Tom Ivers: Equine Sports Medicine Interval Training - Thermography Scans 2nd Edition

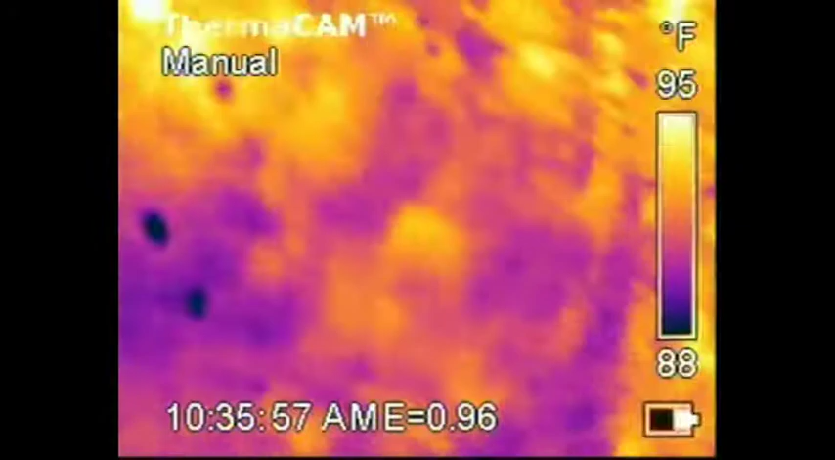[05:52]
On screen: scale top 95°F, scale bottom 88°F
The camera will focus. And you can get pretty close, or you can be pretty far away from the horse. In general, we're standing about 4 or 5 feet away from the horse when we're doing these scans. But you can see deer out in
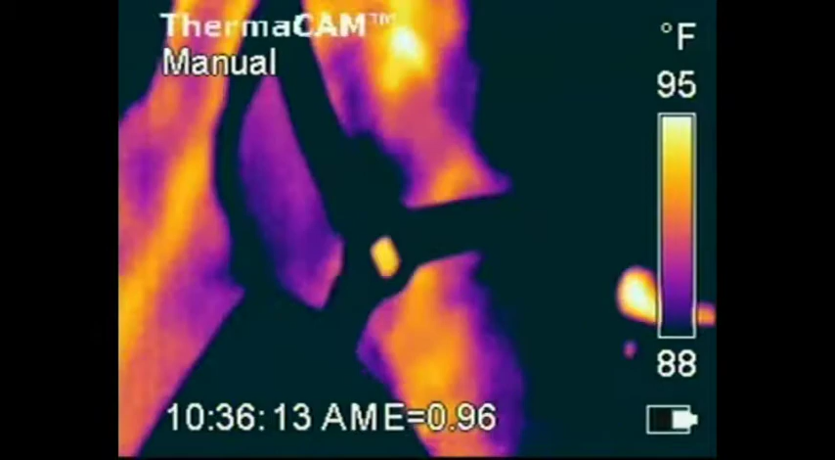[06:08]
On screen: scale top 95°F, scale bottom 88°F
the woods from 300 yards away with this camera, so it has some reach. basically what it's doing is seeing heat, temperatures.
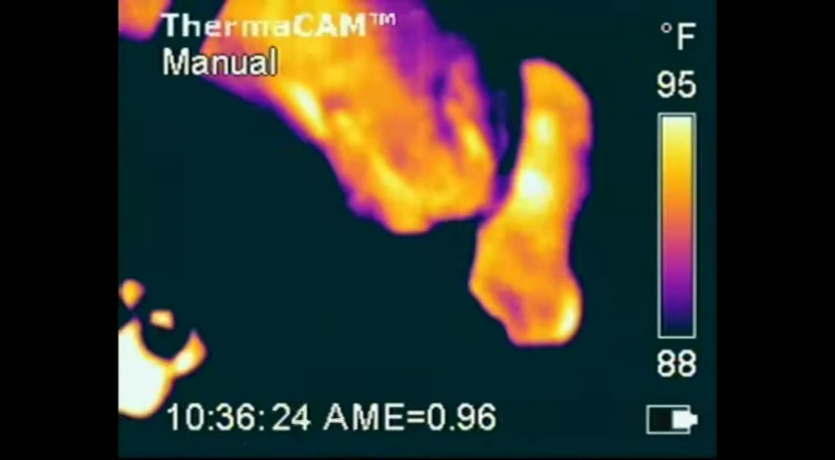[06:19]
On screen: scale top 95°F, scale bottom 88°F
Like we see visual light, it sees infrared light.
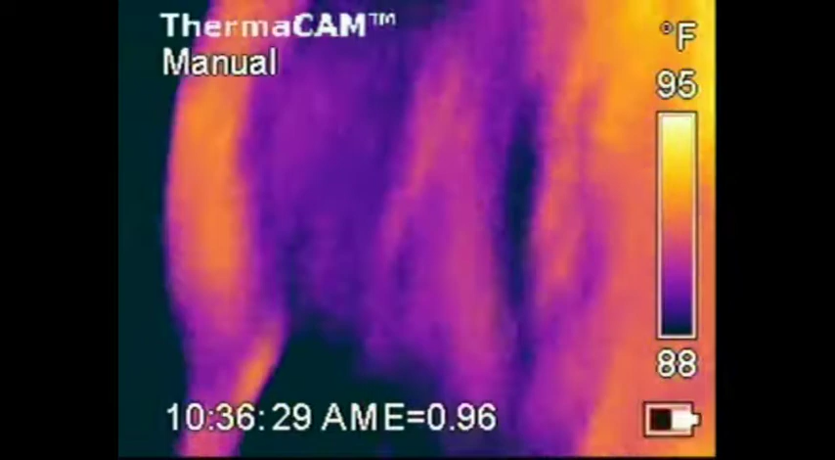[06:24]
On screen: scale top 95°F, scale bottom 88°F
And infrared light corresponds at this wavelength with temperatures that the lens is taking in.
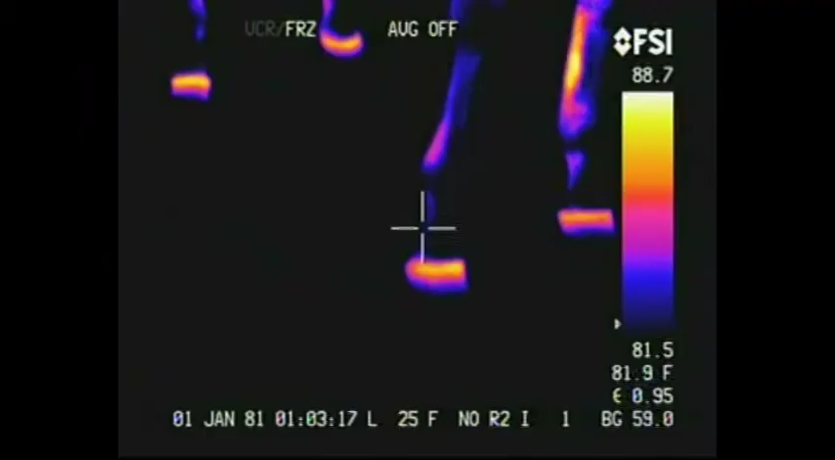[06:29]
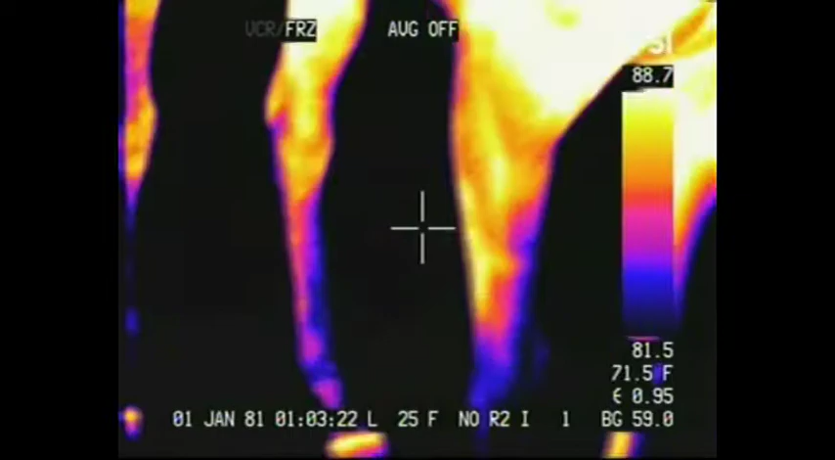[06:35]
Now somebody is waddling up to the horse. And we've got a new camera. Look over at the right.
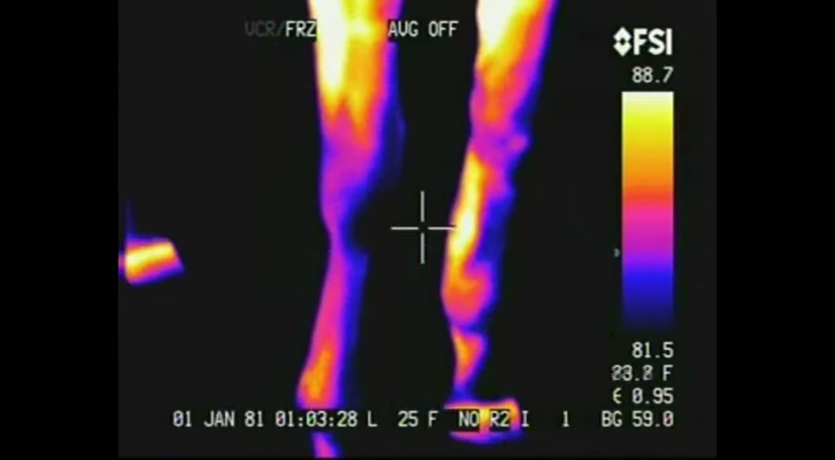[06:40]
You see that FSI? That's FLIR Systems Incorporated. And this is a FLIR Prism camera. That's the $45,000 camera.
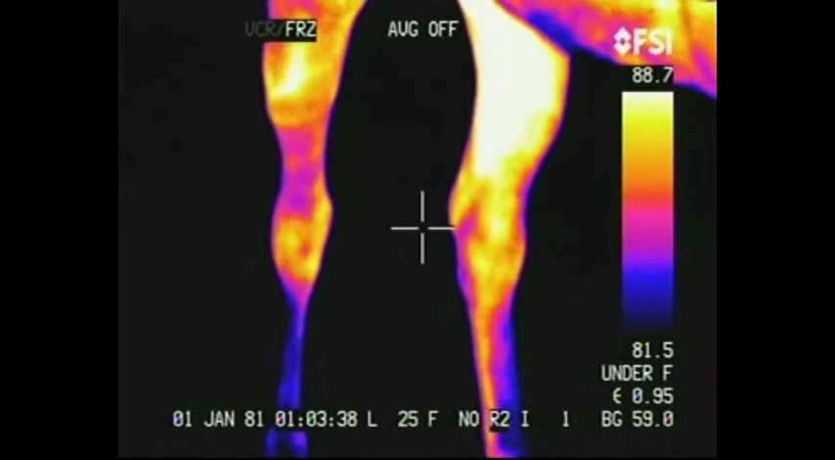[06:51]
Just about the same pictures. The FLIR Prism had some extra goodies with it, but the thing weighed 35 pounds.
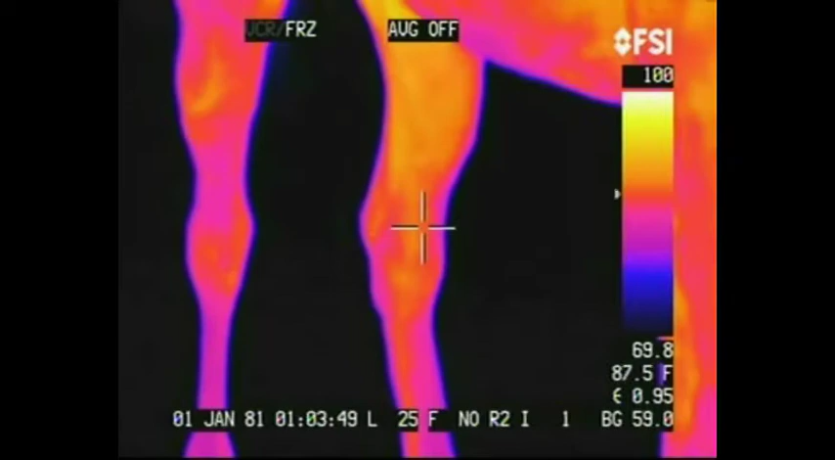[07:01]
On screen: spot 87.5°F
You had to wear a big battery pack. The battery packs would run out real quick.
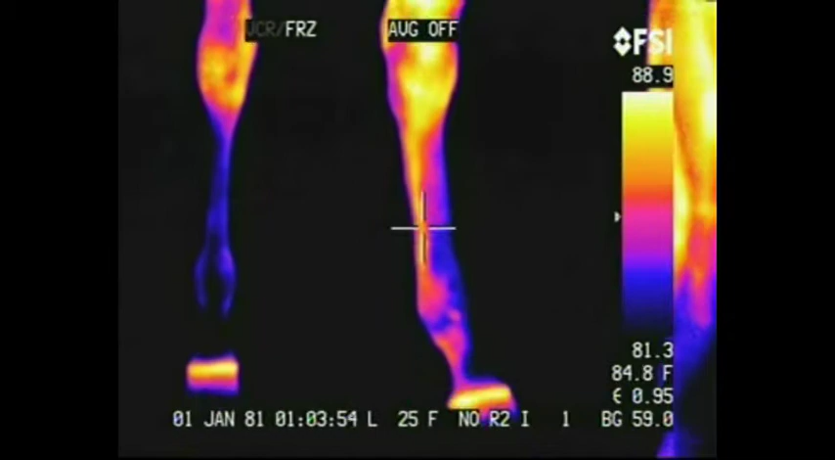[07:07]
On screen: spot 84.8°F
The little FLIR, you'll see it in just a minute, the E-Series, is about the size of a big flashlight and much,
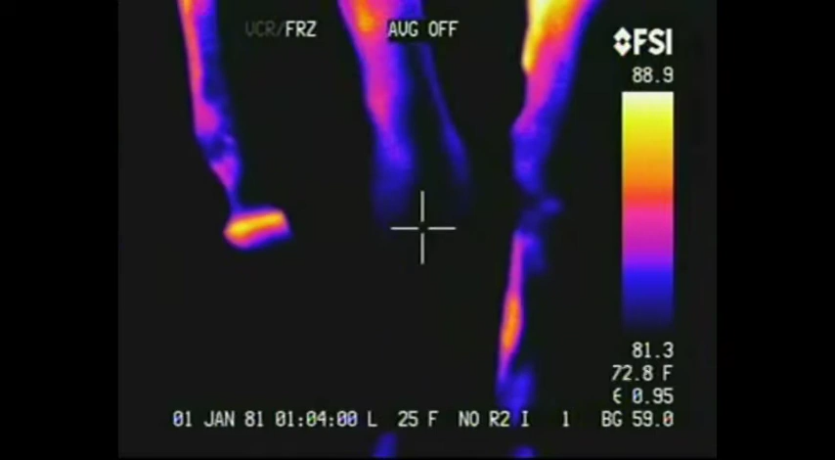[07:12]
much more easy to use with little video camera type batteries that last a long time.
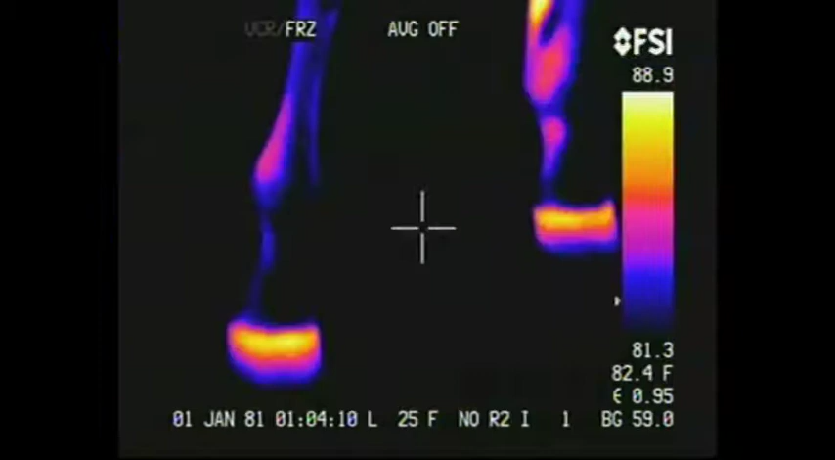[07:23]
On screen: spot 82.4°F
Those are good looking feet on this horse. We want that coronary band to be nice straight line
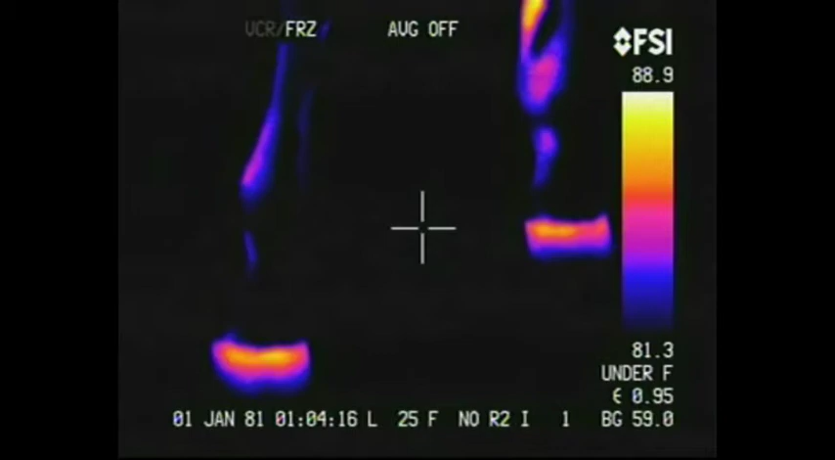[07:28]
right across the feet and should be about the hottest part on the lower leg, except that you can see those tendons are actually hotter.
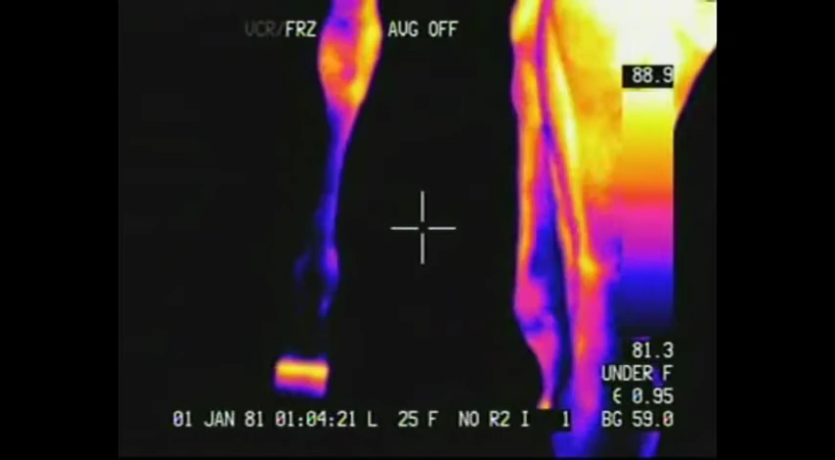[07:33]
Now I'm moving the window up and down on the FLIR.
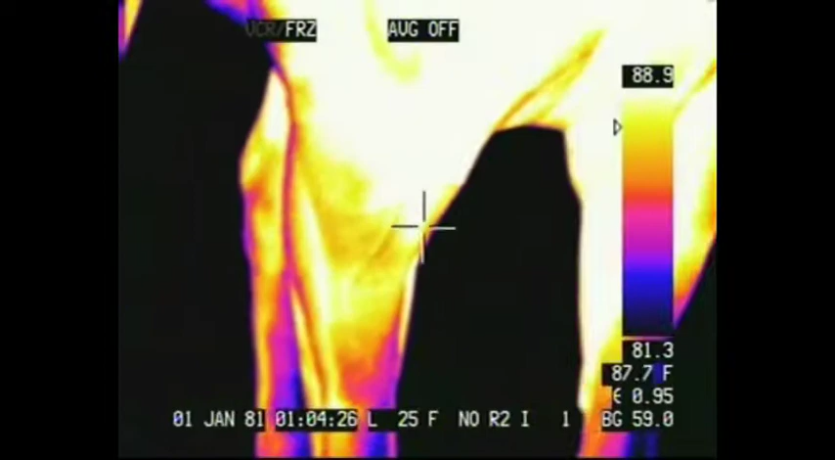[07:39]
On screen: spot 87.7°F
And as I do so, things become more or less apparent.
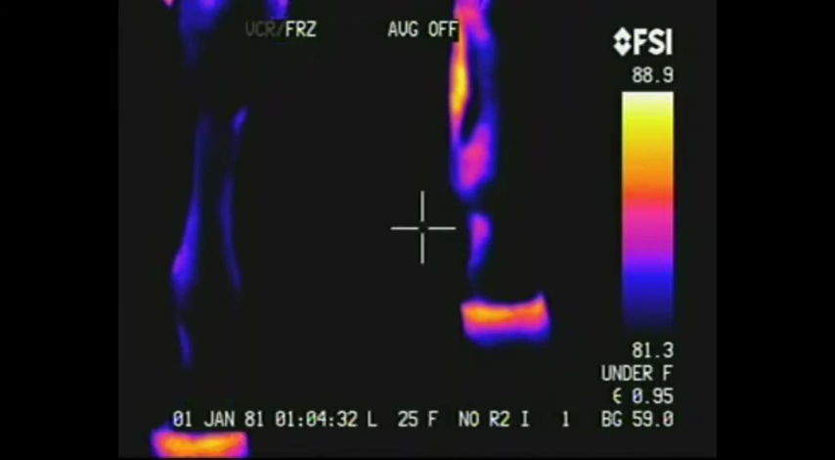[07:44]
Now we've got a good cross section of the
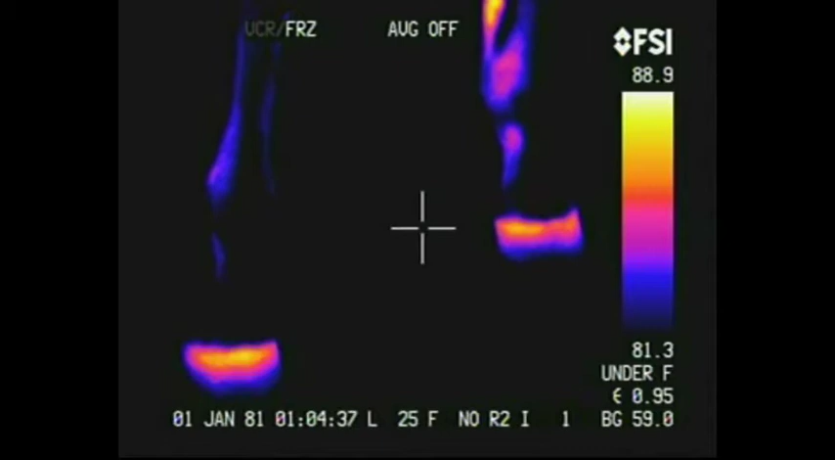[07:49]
coronary bands there.
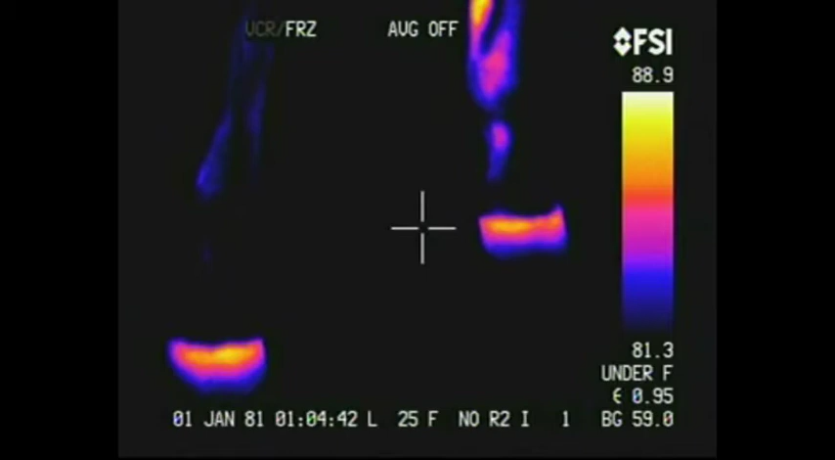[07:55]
We've got a higher heat toward the right in the coronary band, and it bleeds down a little bit.